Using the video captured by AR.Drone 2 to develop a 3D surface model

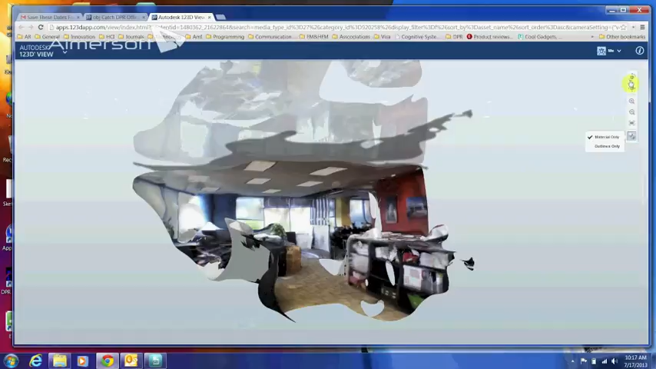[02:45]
that you can have it in both like the material format.
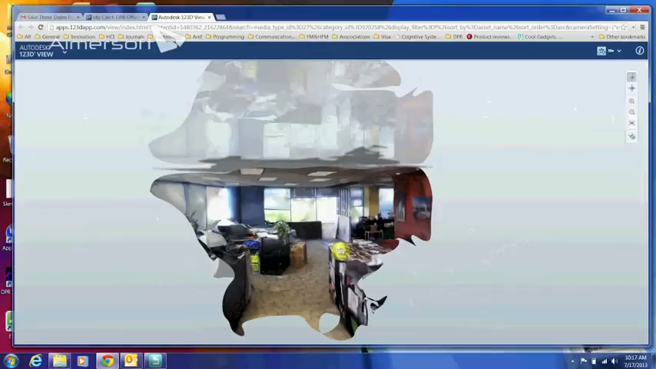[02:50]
This is the area that I use the recording from the drone. And you can also get the outline of the environment.